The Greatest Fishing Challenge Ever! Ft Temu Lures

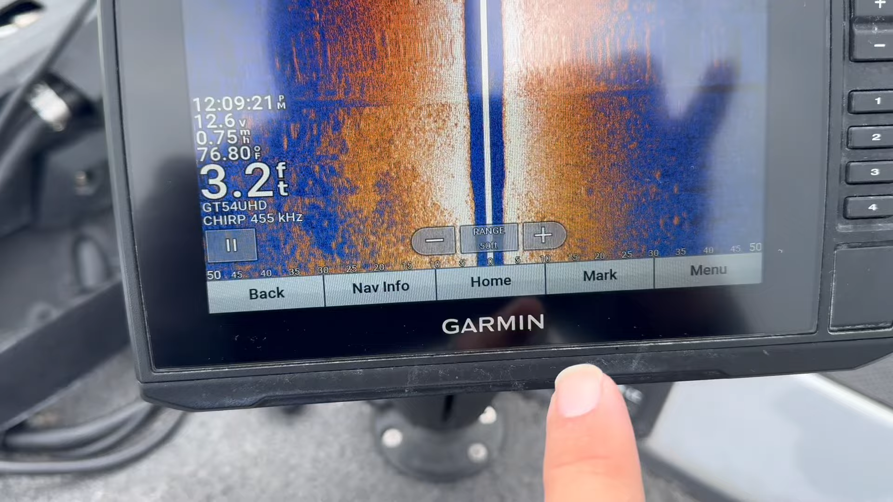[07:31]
On screen: depth 3.2 ft, water 76.80°F
I don't know if you guys can see this, but it's just, we have all weeds all over the place here. But when we come across these spots where there's, like, these boulders, and I can see these dots here that I think are bluegills.
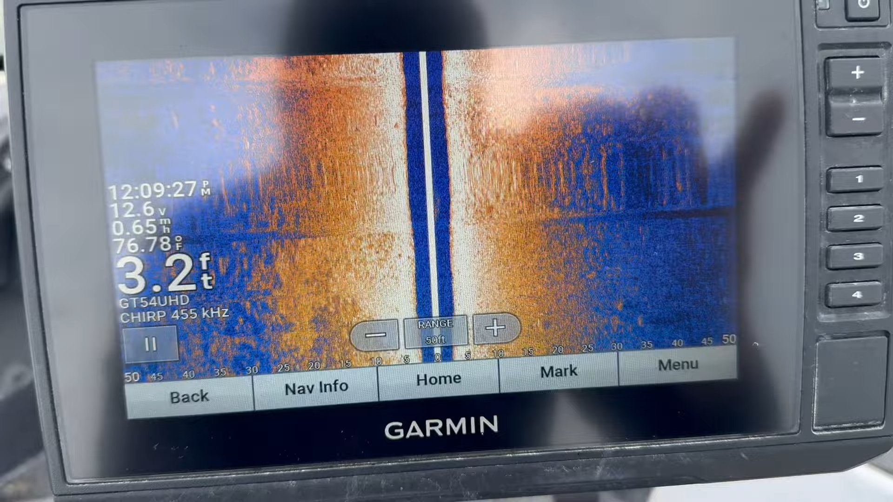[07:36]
On screen: depth 3.2 ft, water 76.78°F
And we've been actually going for a little while, just seeing weeds.
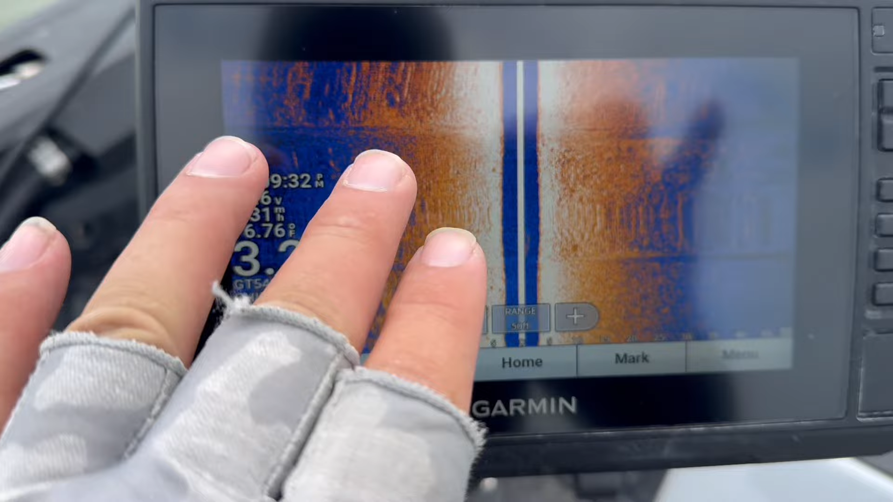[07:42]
And now that we're seeing some structure and a harder bottom, and I think I'm seeing some spots that are bluegills, I think we're going to try it.
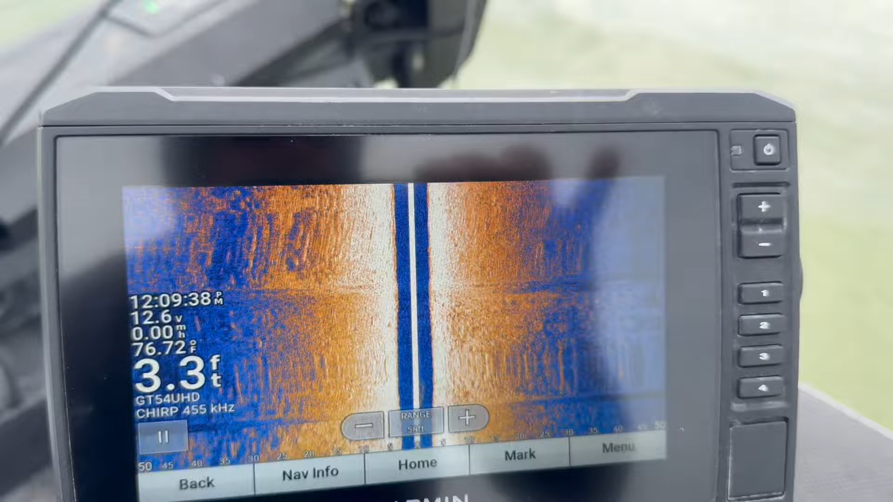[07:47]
On screen: depth 3.3 ft, water 76.72°F
Well, already disaster strikes. My bobber's broken.
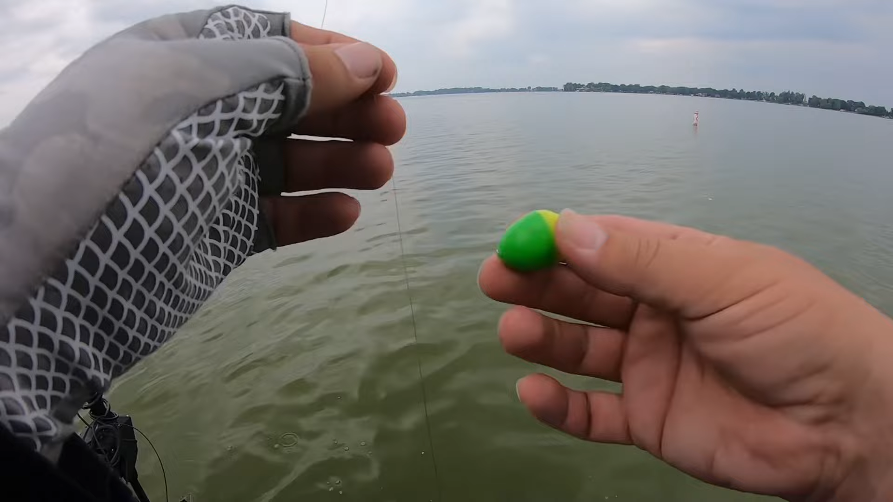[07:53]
So, I put this down. I thought I had a fish onks. The bobber went under right away, but it's just not working. It's got a cool rattle, though. Oh, well. New bobber.
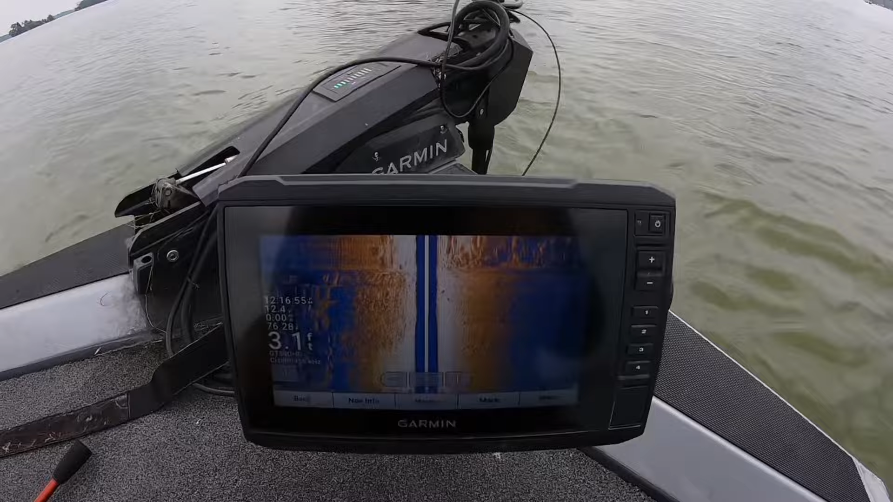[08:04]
I don't know if you guys can see this, but according to our electronics, we just hit the mother load. There's a whole bunch of them right here. We'll see if they'll bite.
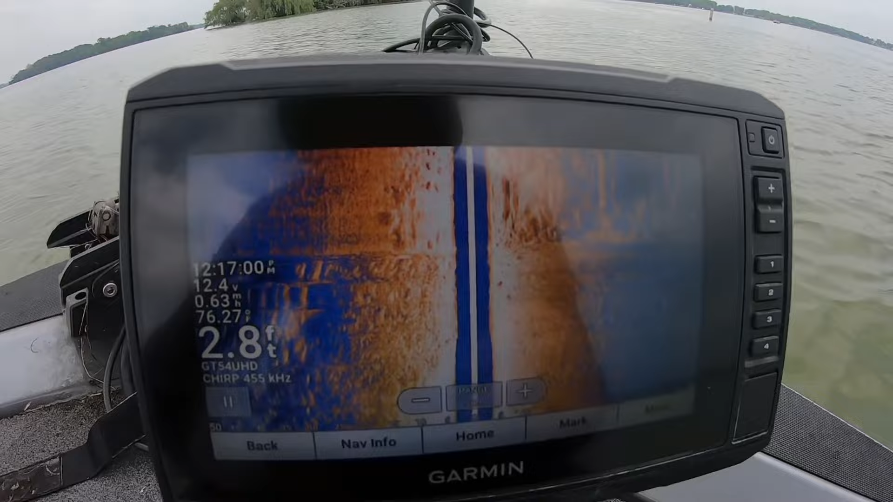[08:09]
On screen: depth 2.8 ft
I think I just had a bite.